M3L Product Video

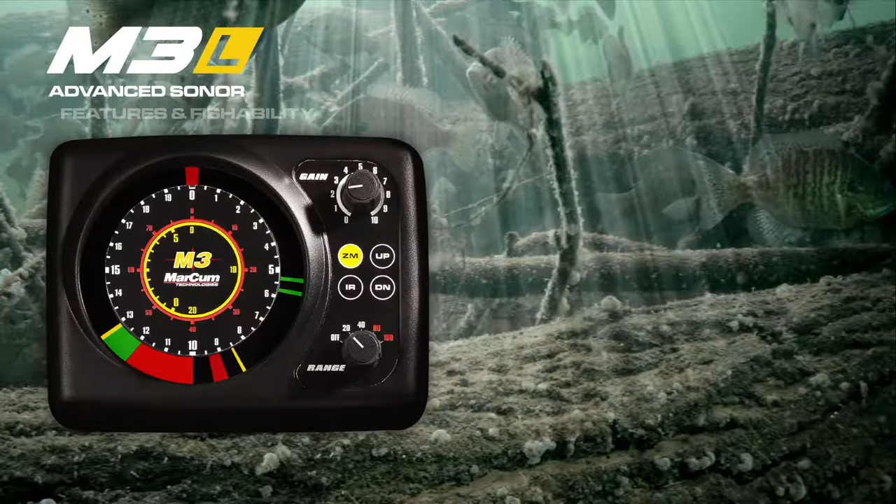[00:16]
Adjust gain to dial in precise targets and utilize the zoom feature to reveal more detail in the underwater world.